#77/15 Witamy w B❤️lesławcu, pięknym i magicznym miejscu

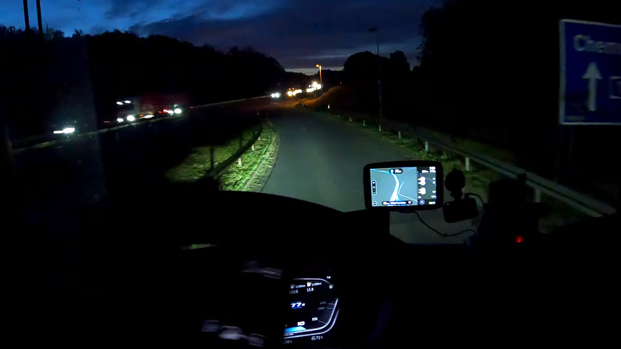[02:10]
Jest chyba dla osób Jest chyba dla osób Które mają zeza rozbieżnego Prędkość idzie w lewo do góry A obroty idą w prawo do góry Tak Nie podoba mi się takie coś W tamtym jest tak samo Także Dociągnięte jest to wszystko
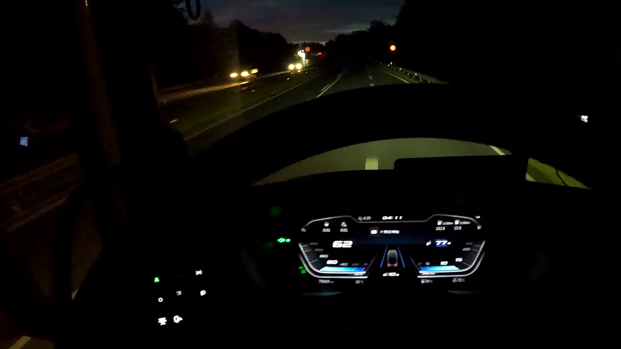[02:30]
Ta skala do góry Ale to mi się nie podoba Fajnie jest jak jest Tak jak wskazówki są Obydwie idą na przykład w prawo Prawda Się wychylają w tą samą kierunku A nie że jedna w tą druga w tą Takie udziwnienie Tak samo jest w tych wyświetlaczach Przedobrzone w każdym razie A tutaj mamy jedną gwiazdkę Gdzieś tam przed nami Na niebie tuż nad